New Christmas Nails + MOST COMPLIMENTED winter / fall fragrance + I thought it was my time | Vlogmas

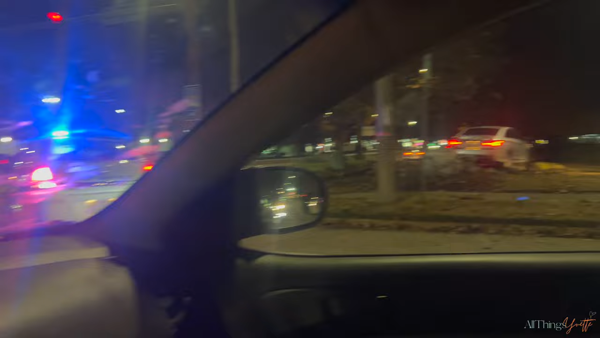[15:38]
How you get over there? They had to be drunk or something.